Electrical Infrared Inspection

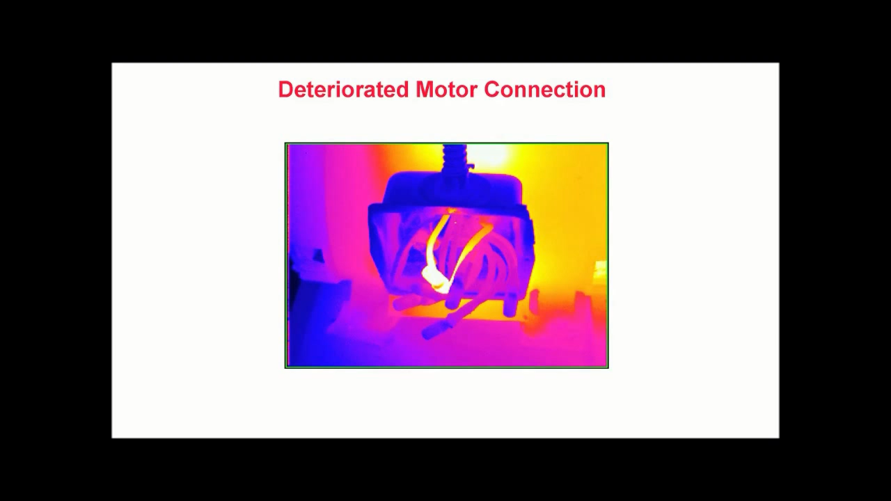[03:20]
Correcting this loose connection prevents unscheduled downtime and can extend the life of the motor by eliminating voltage imbalances which increase motor operating temperature. Loose or Deteriorated Fuse Clips In this thermogram of a low voltage disconnect switch, we see excess localized heating caused by loose or deteriorated fuse clips on the left and right fuses. This problem is common to low voltage devices and can lead to an unscheduled outage. Here, early detection allows for a timely repair and also prevents damage caused by long term heating of the switch components. With thermography,
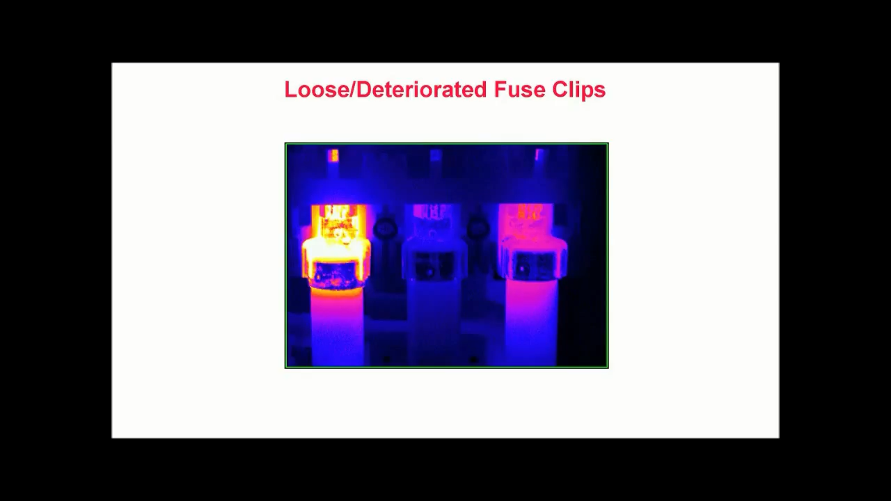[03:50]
this information is gathered in seconds and does not require contact with the energized circuit.
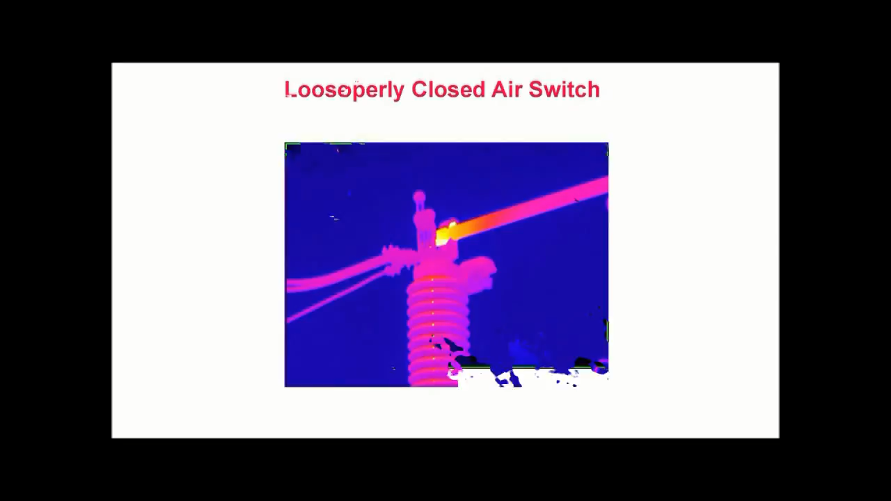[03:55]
Improperly closed air switch In this thermogram from an outdoor substation, we see localized heating within the jaw of a large air switch. In this image, excess heat is shown in yellow and white. Upon further investigation, it was found that the switch was not properly closed. If you look closely, you will see that the contact points on the switch arm are at the 7 and 1 o'clock positions rather than the 9
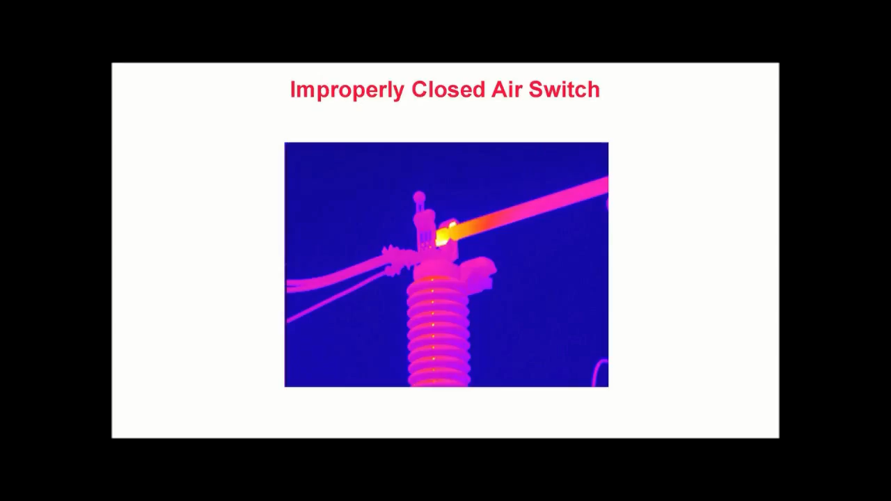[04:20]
and 3 o'clock positions indicating that the switch arm had not rotated fully. Overloaded circuits This thermogram shows excessive heating caused by an overloaded circuit. Overloads are characterized by uniform but excessive heating throughout the entire length of the conductor. Here, we see all of the conductors operating at the same temperature. However, they are warmer than they should be.
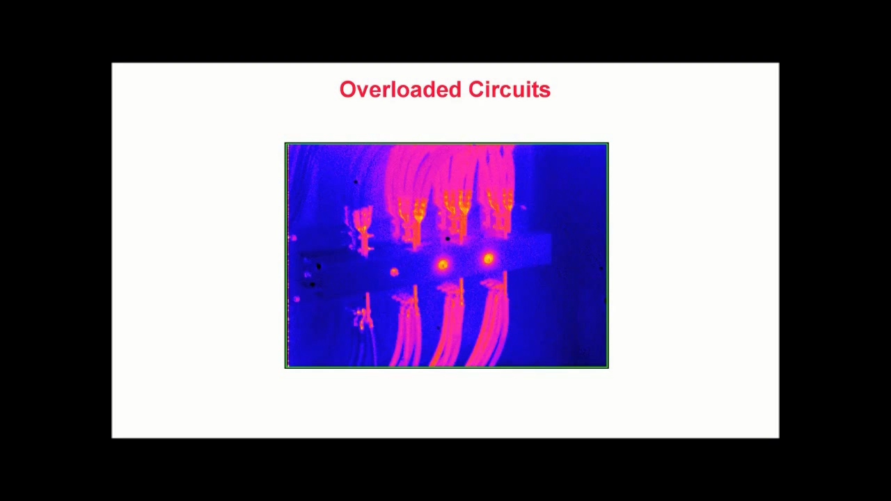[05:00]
Left undetected, overloading can cause premature failure of conductor insulation or lead to a fire. This image was captured during a quality assurance inspection of a new emergency generator system where the installed conductors were found to be undersized for the circuit load.